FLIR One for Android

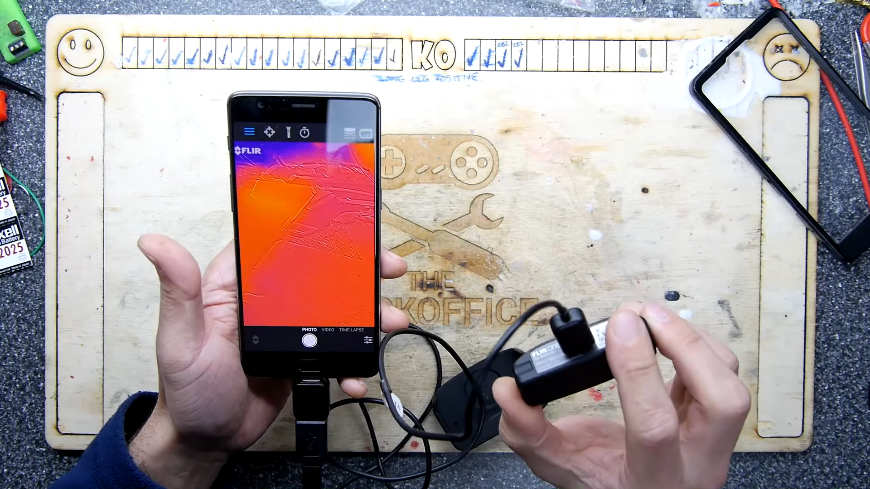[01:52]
the benefit of that is of course you can then see so you can well I'm telling you that but you can't see anything you can see what the uh
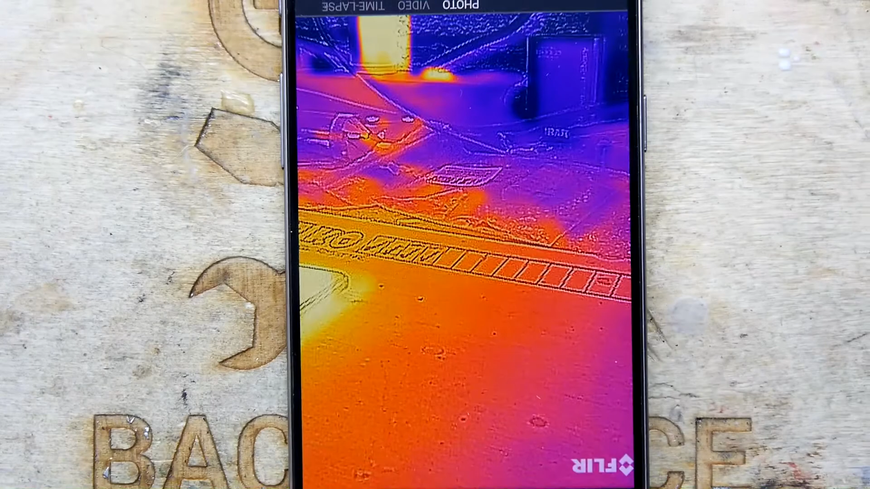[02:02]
in um normal vision overlaid with the thermal
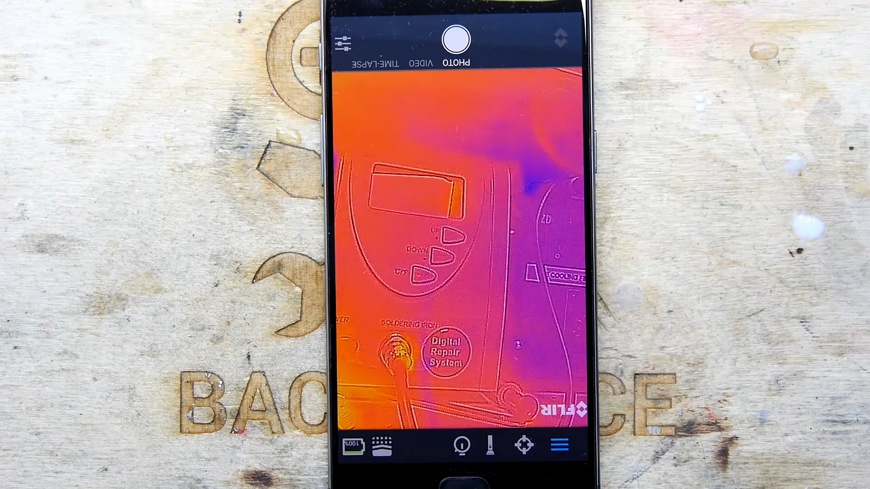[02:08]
so just to show you here you can see the outline there of my bench multimeter
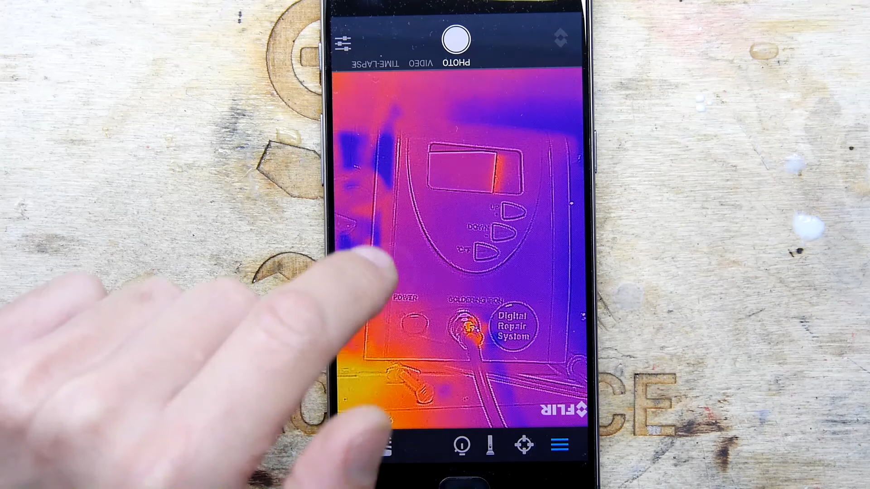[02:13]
for example but in a normal flare you wouldn't see that you would just see the heat map got got it yeah got it you have got it um you've got all the usual fleary type
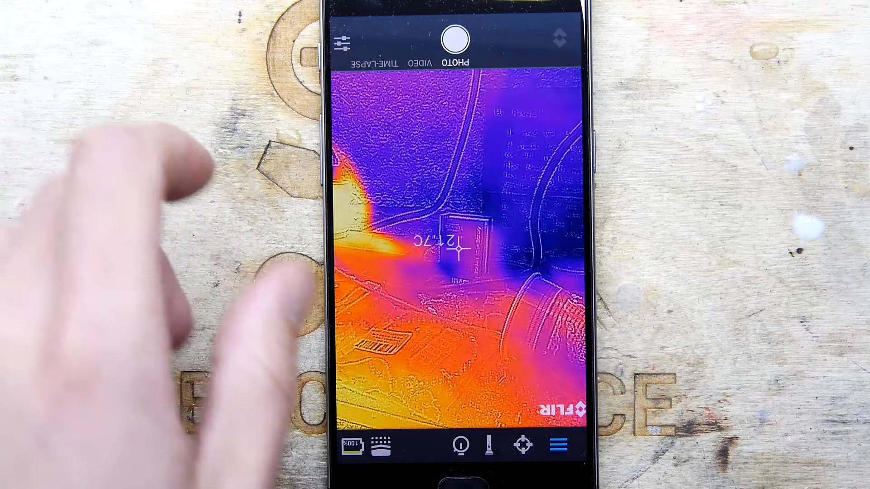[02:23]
functions I'm going to get it pointed the right way to be able to have a better look um
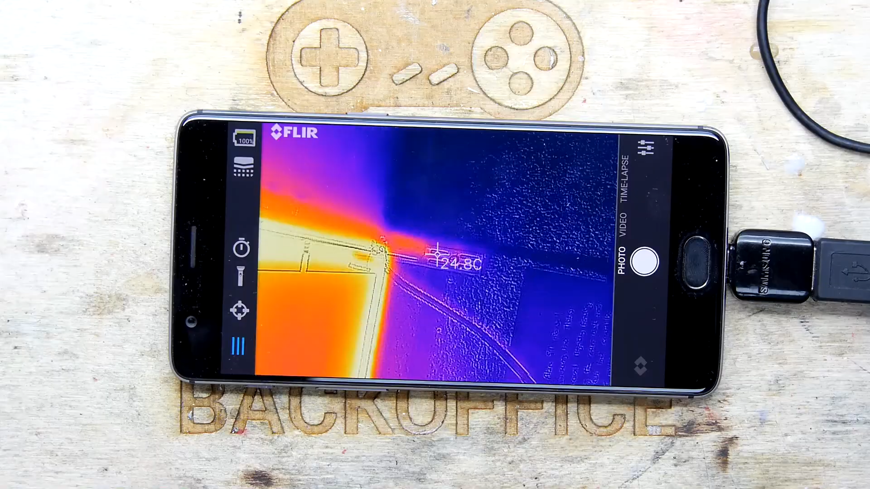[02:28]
my favorite function is this one of course which is useful for sort of looking at electronics so you can sort
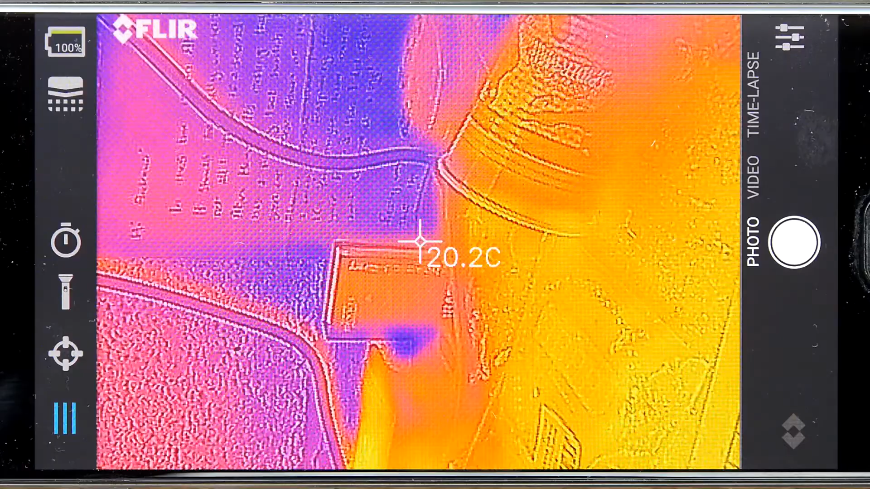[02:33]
On screen: spot 20.2°C
of hold that up and then it'll give you the temperature at any point on the device so I'm actually
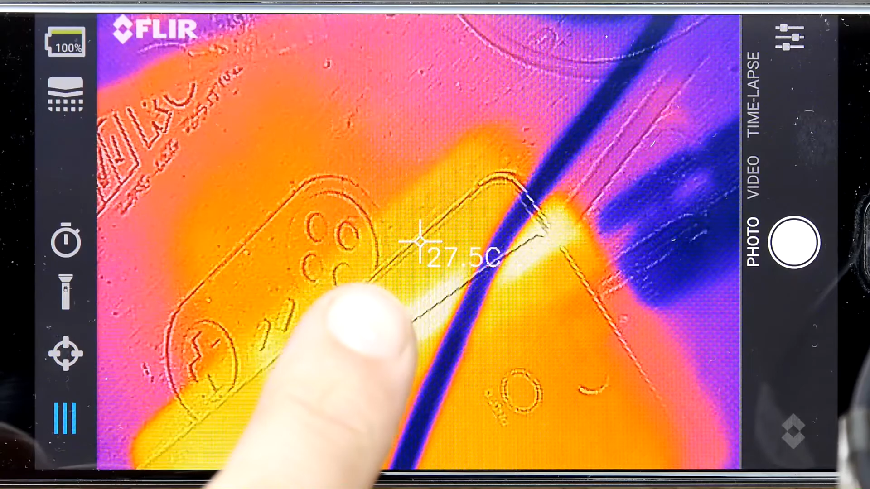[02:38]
On screen: spot 27.5°C
pointing it on the screen of my phone and you can see there it's saying it's about 30 degrees 23 it's flashing around a bit to be fair
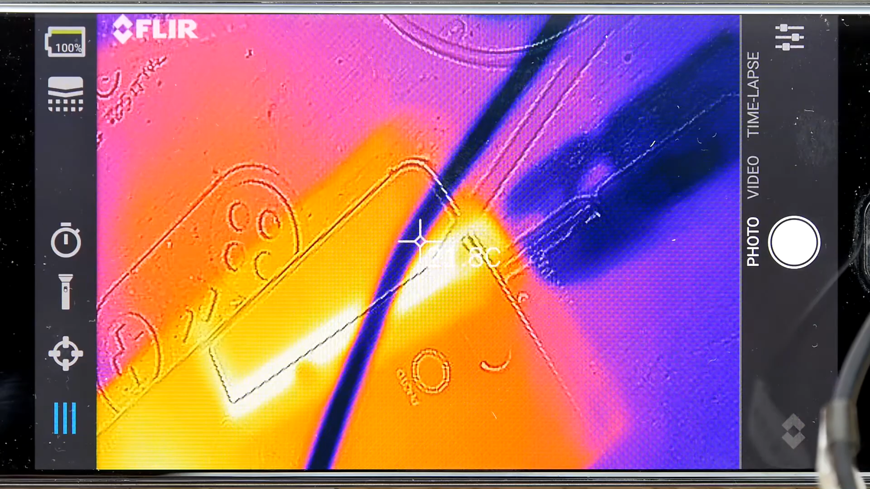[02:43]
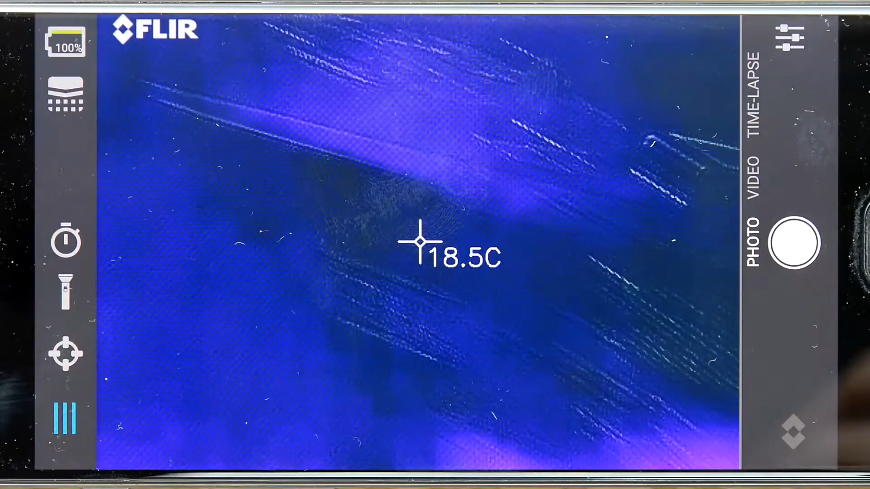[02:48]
On screen: spot 18.5°C
or you can point it at yourself if you can figure out how it should be held there we go I'm just going to hold it up there hi that's me looking extra weird a bit more weird than usual but how hot am I 32 degrees at least I'm a normal temperature if not a normal looking person I mean can I do anything look at my hands my hands are a different
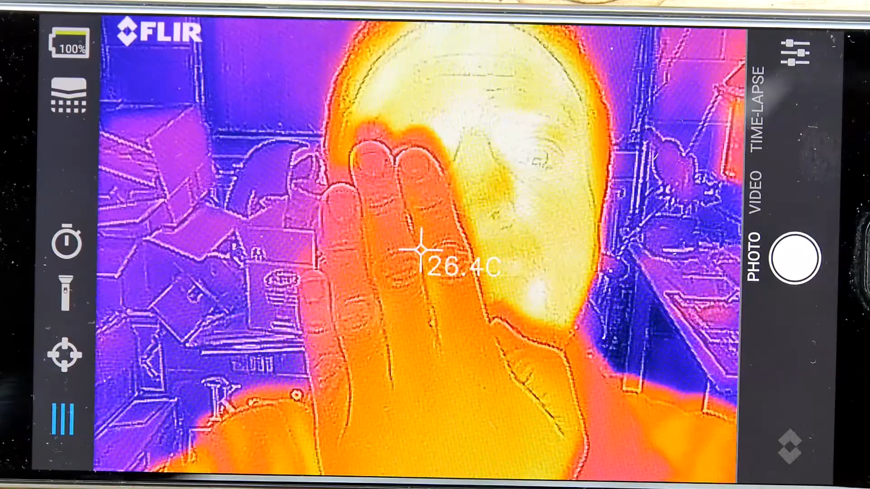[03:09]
On screen: spot 26.4°C
temperature temperature that is so cool are my hands hotter or colder than my face
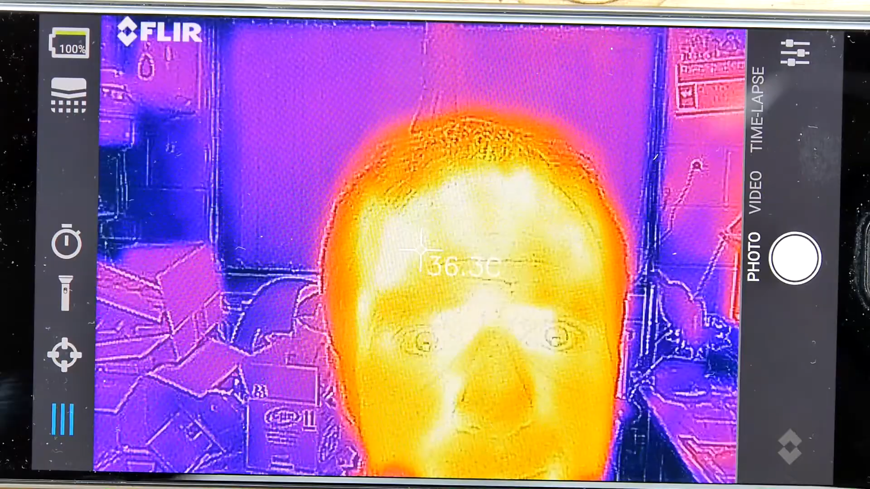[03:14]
I guess they're colder so the brighter it is the hotter it is the colder it is sorry my mistake I wonder now if I take my hand away
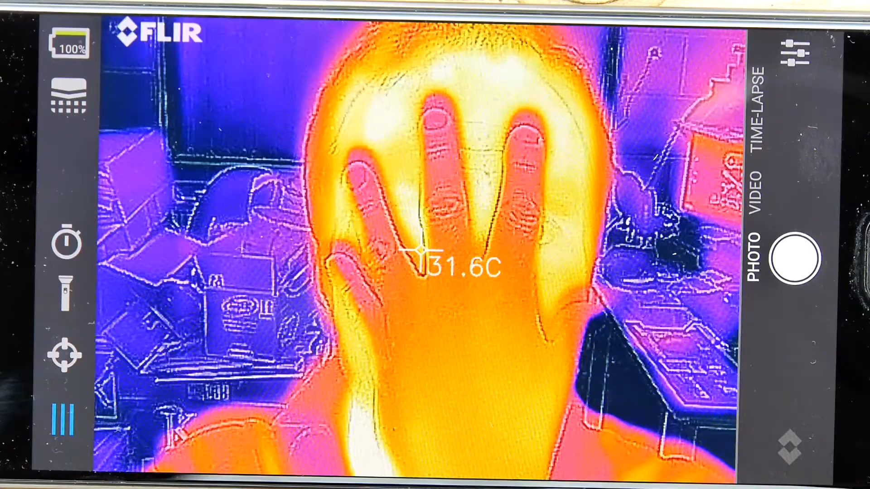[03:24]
On screen: spot 31.6°C
will you get a handprint a little bit of a handprint that is so freaky
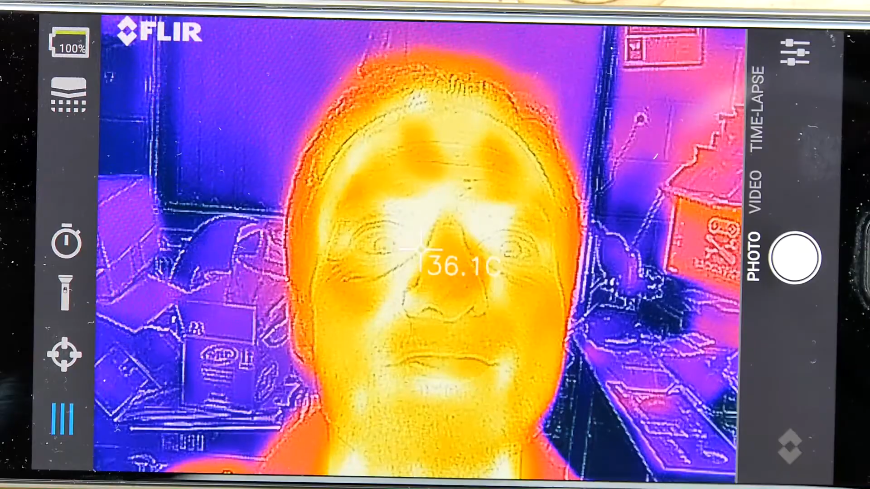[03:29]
hi hi look into my eye
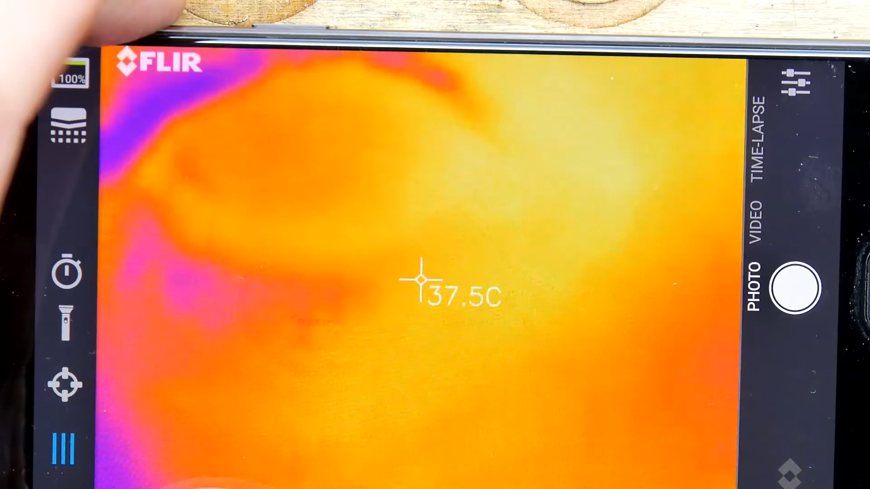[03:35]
On screen: spot 37.5°C
yeah so I'm going to be probably playing with this a bit if you want me to try anything particular with
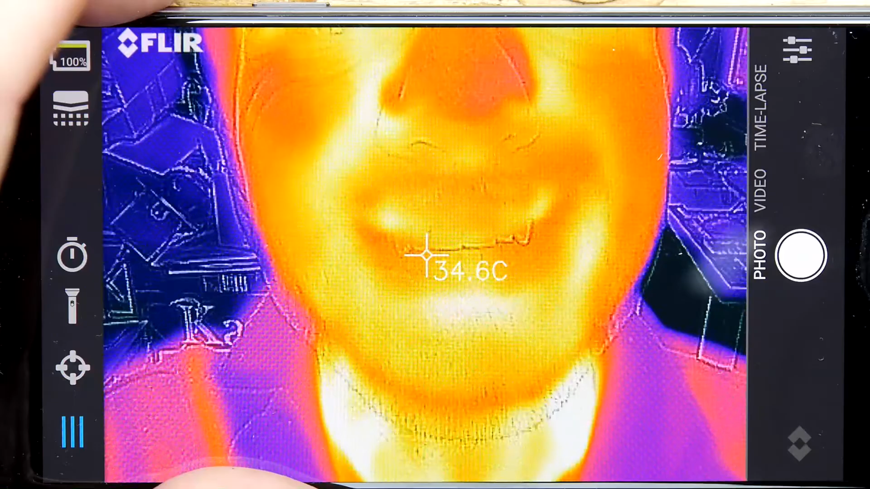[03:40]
On screen: spot 34.6°C
it I'm happy to do so that's weird by the way that weird effect because I'm holding
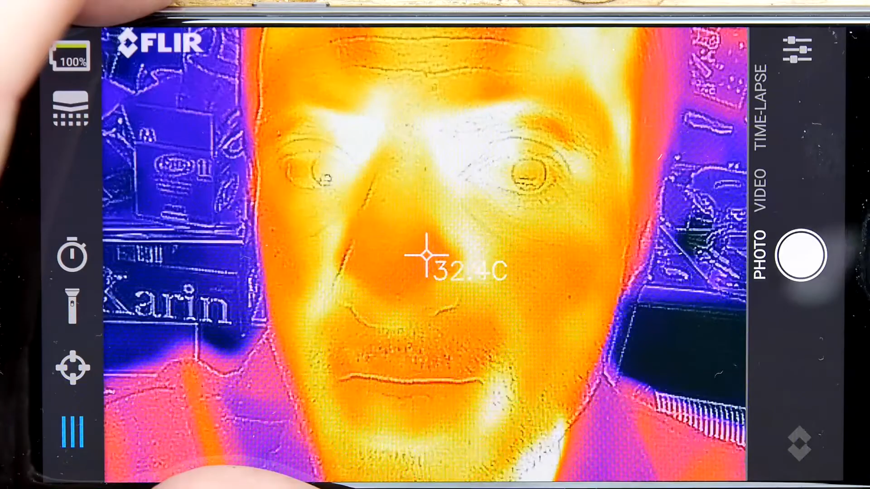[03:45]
On screen: spot 32.4°C
it closer to my face I'm getting a parallax effect between the regular camera on it
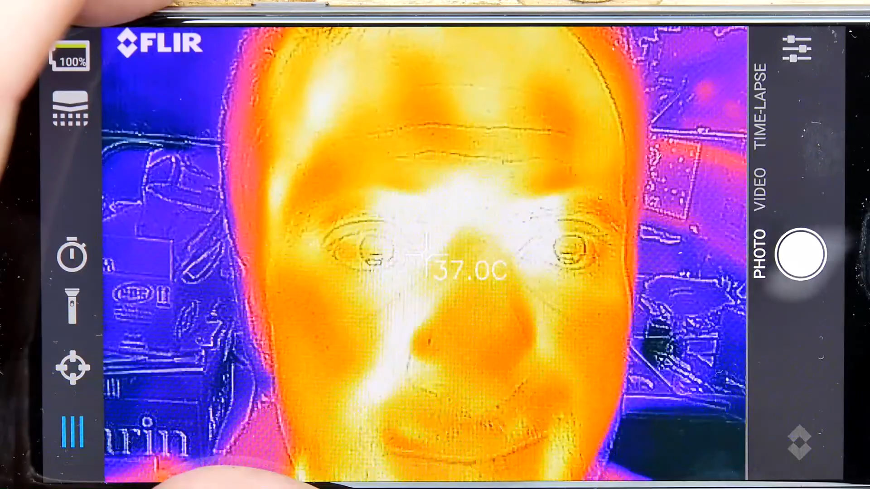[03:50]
On screen: spot 37.0°C
and the infrared camera that's why you're seeing a sort of strange shadow but yeah pretty